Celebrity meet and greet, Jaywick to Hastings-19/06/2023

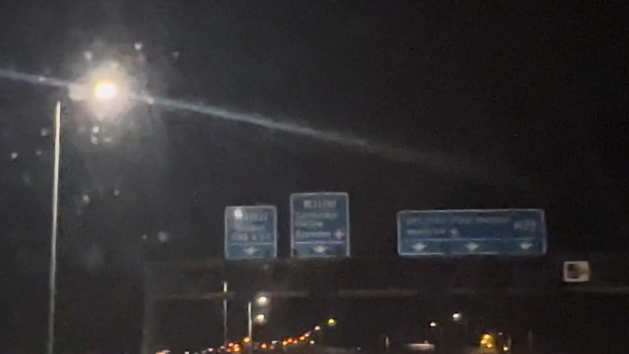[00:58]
That's it, and this one's not shut, so we're okay,
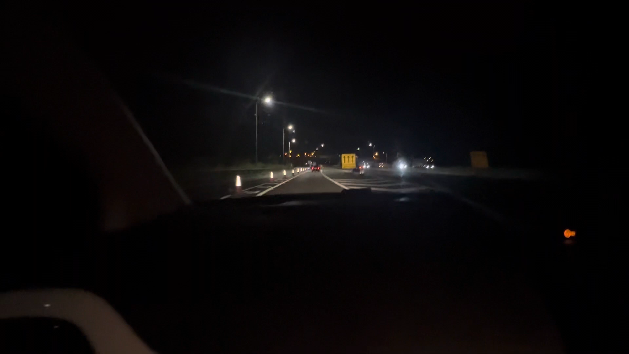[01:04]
and now we're going to go all the way past the M11, basically, we have gone from M25 to A12, then diverted and round,